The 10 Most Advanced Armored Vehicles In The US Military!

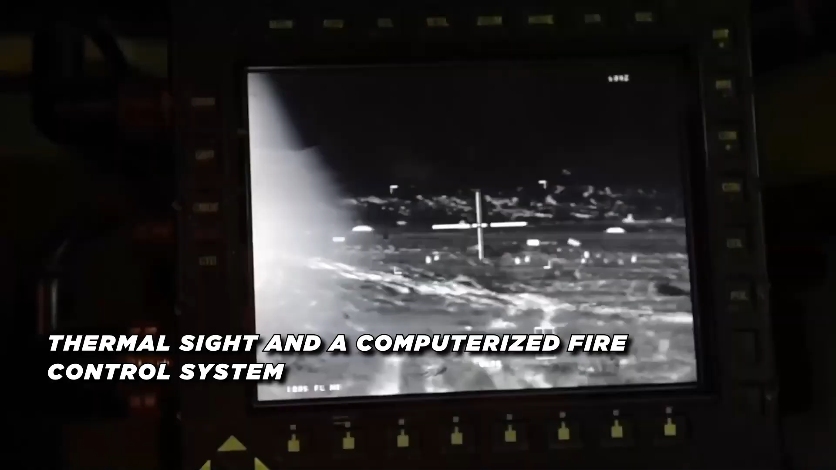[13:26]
the Abrams fire control system includes a thermal sight and a computerized fire control system that allows the gunner to accurately engage targets at long ranges.